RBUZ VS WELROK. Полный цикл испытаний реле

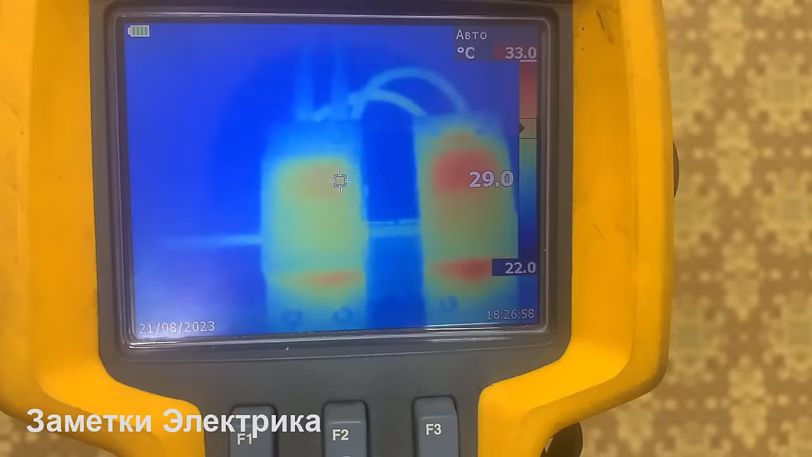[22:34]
On screen: scale top 33.0°C, scale bottom 22.0°C
некоторая разница здесь по дисплею у арбуза 29 здесь у нас 30 давайте с этой стороны посмотрим так здесь 29
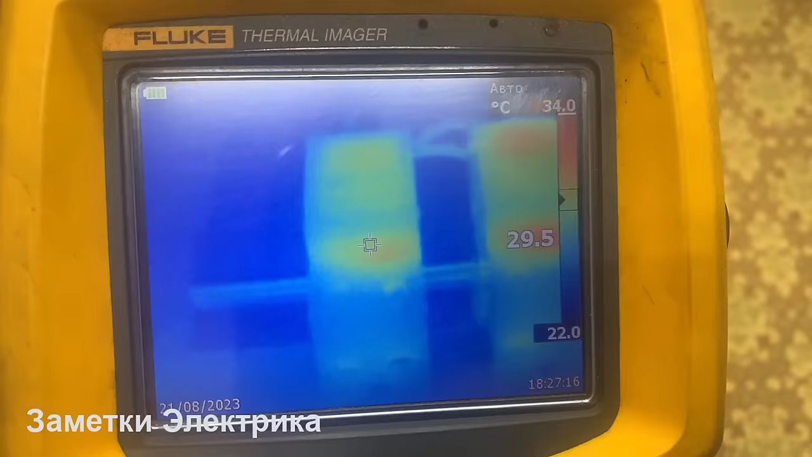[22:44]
On screen: spot 29.5°C, scale top 34.0°C, scale bottom 22.0°C
здесь 31 практически
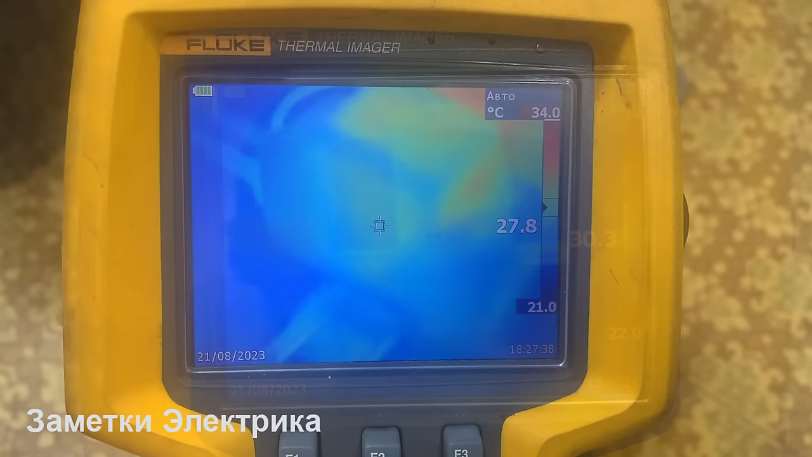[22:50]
On screen: scale top 34.0°C, scale bottom 21.0°C
стеночка 27 здесь стеночка 30 у
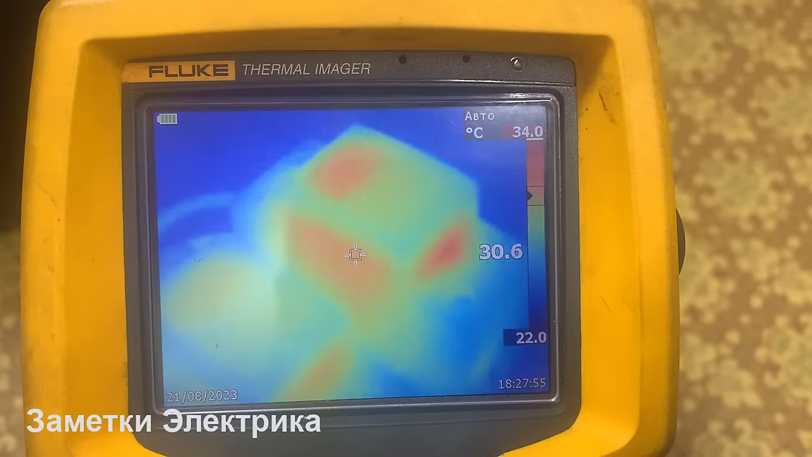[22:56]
On screen: scale top 34.0°C, scale bottom 22.0°C
ворока так давайте с этой стороны посмотрим здесь у нас максимальная температура 37 и вот вот в этой точке у ворока что-то очень сильно греется а у арбуза
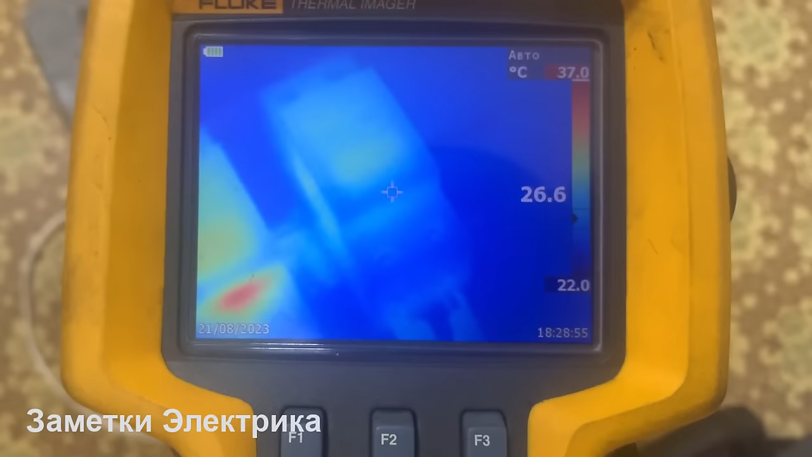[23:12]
On screen: scale top 37.0°C, scale bottom 22.0°C
ничего здесь нет температура 27 так что я заметил по тепловизионному контролю что вот в этой
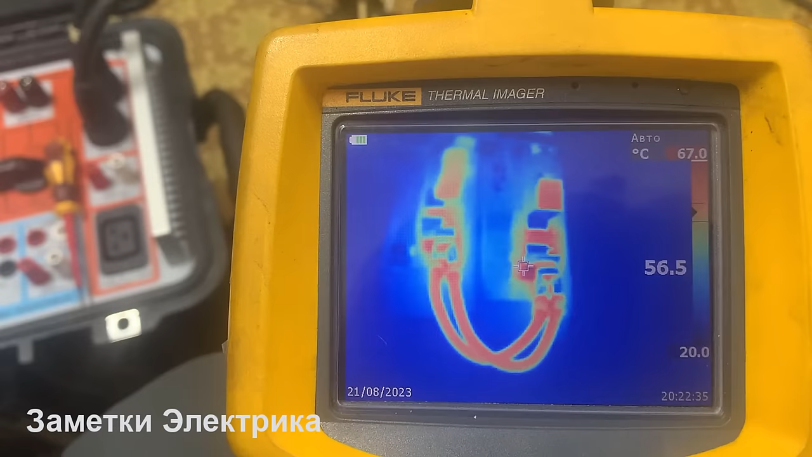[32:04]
On screen: scale top 67.0°C, scale bottom 20.0°C
градусов так шинка 58 перемычки сразу говорю
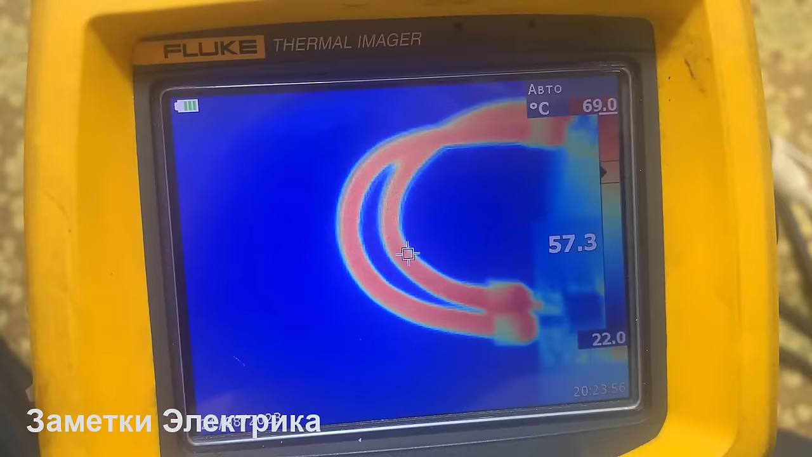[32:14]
On screen: spot 57.3°C, scale top 69.0°C, scale bottom 22.0°C
показываю 56 57 58 так а вот здесь вот у нас какая-то высокая температура есть нагревчик вот у нас какая-то высокая температура есть нагревчик вот 65 то есть максимальная
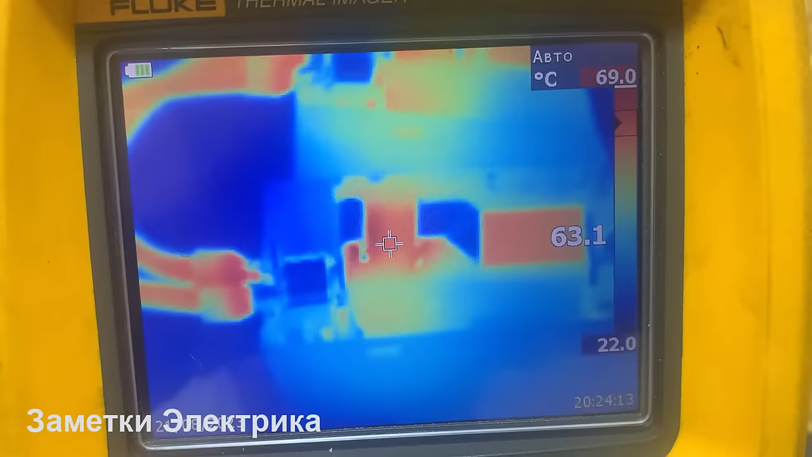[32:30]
On screen: spot 63.1°C, scale top 69.0°C, scale bottom 22.0°C
69 градусов вот в этой части вот основание выходного контакта так
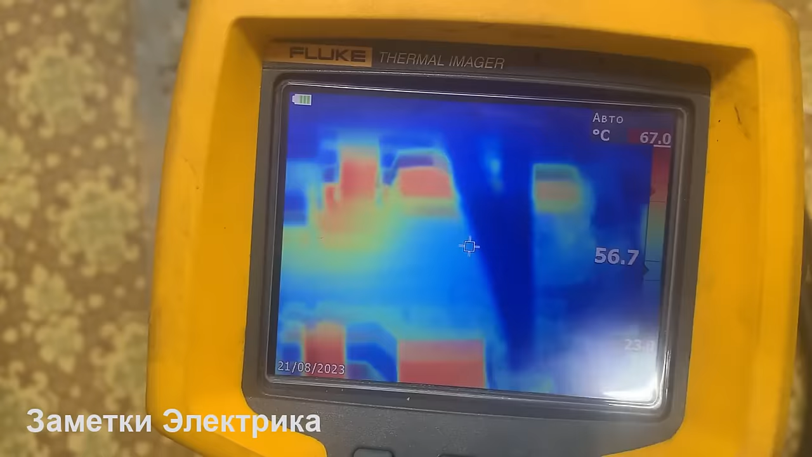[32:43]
On screen: scale top 67.0°C
шинка у арбуза 56 здесь было 50 58 59 так и максимальная температура 68 тоже здесь вот у основания примерно ну плюс-минус одинаково в общем получается
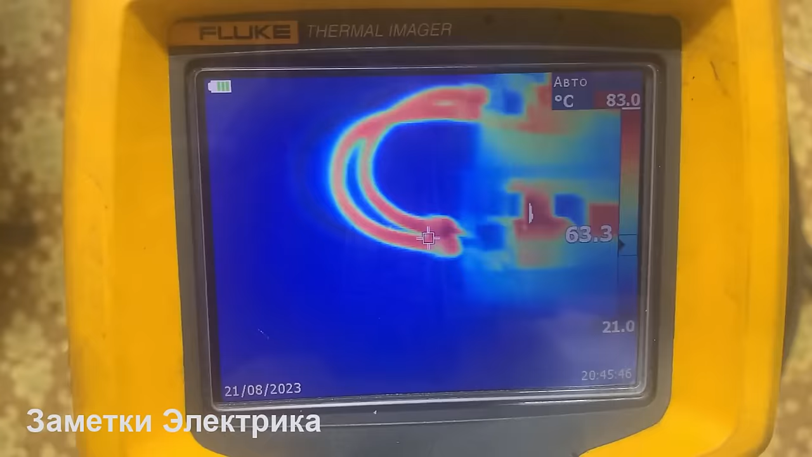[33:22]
On screen: spot 63.3°C, scale top 83.0°C, scale bottom 21.0°C
провода у нас имеет температуру 75 градусов 72
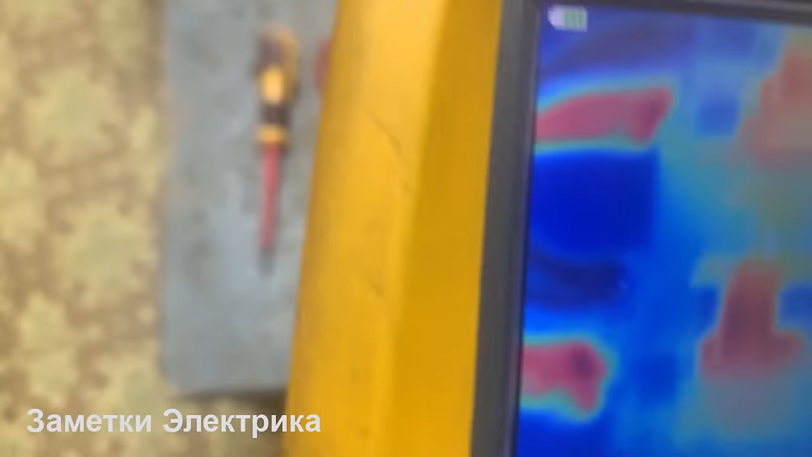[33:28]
градусов шинка у велрока 75 ампература у нас достигает порядка 85 90
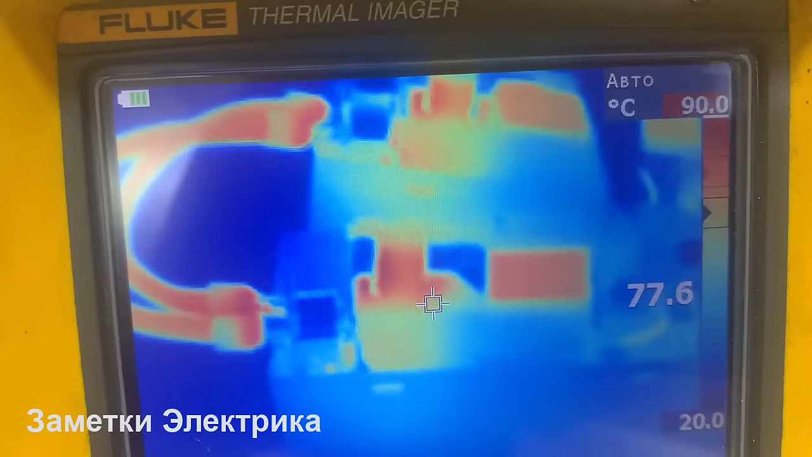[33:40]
On screen: spot 77.6°C, scale top 90.0°C, scale bottom 20.0°C
градусов опять таки вот в этом самом месте вот самое горячее место 92 градуса
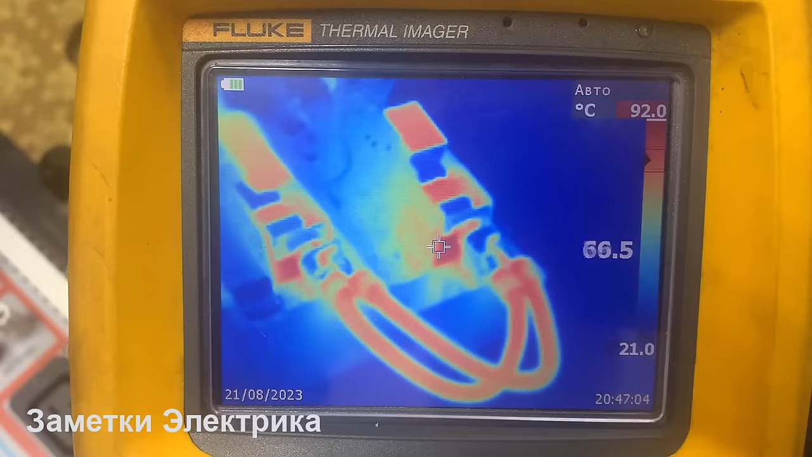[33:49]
наверно ну где около 90 тоже в области контакта так ну задняя сторона платы 60 60 55 градусов так
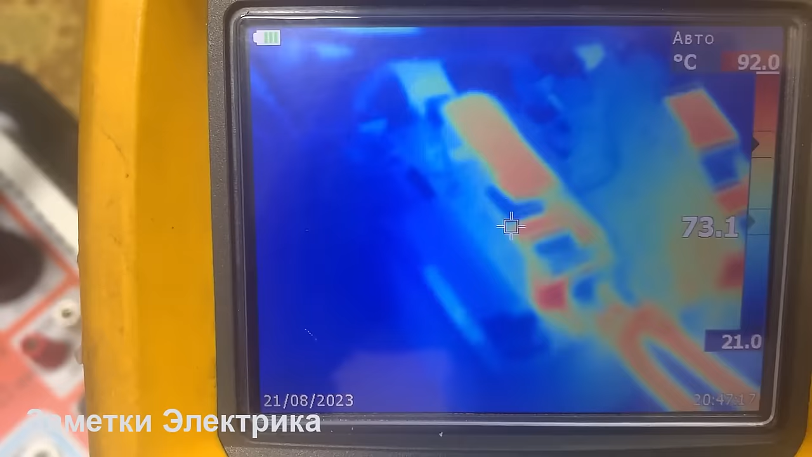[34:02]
On screen: scale top 92.0°C, scale bottom 21.0°C
это у нас арбуз
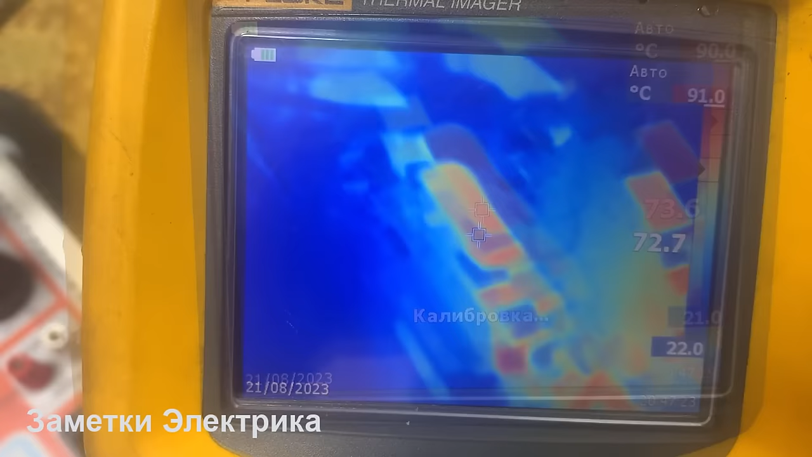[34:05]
температура 72 шинки а здесь было у нас 77 так
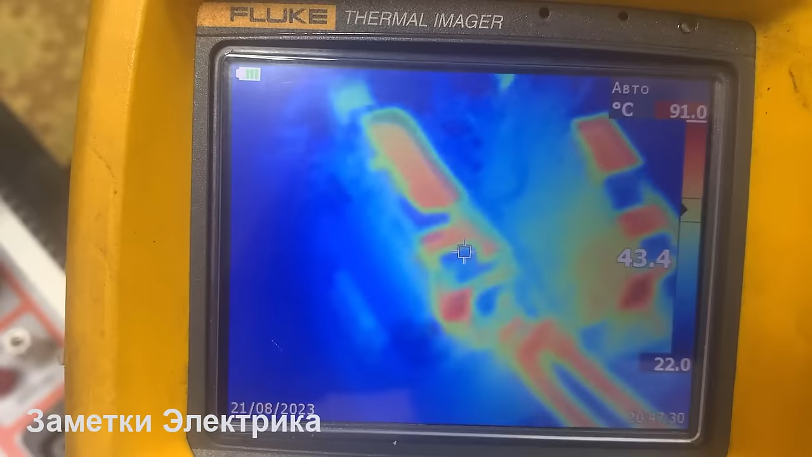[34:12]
On screen: scale top 91.0°C, scale bottom 22.0°C
здесь же в этой же области у нас нагревчик 85 86 ну тоже около 90 по
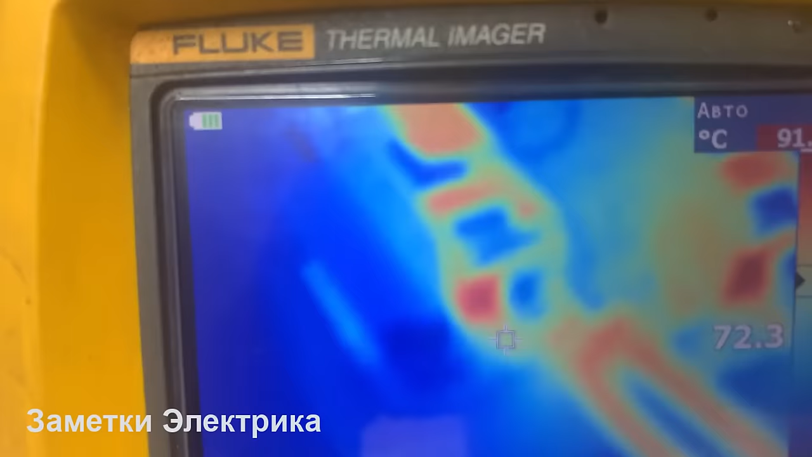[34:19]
сути так плата с другой стороны на
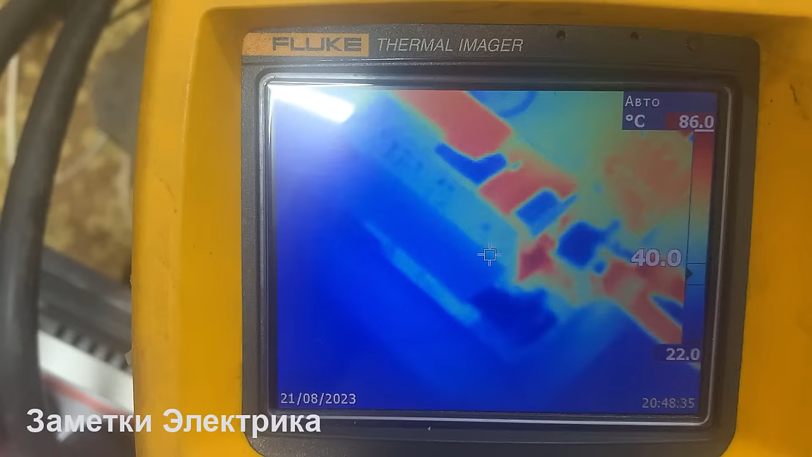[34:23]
On screen: scale top 86.0°C, scale bottom 22.0°C
удивление холодненько около 51 но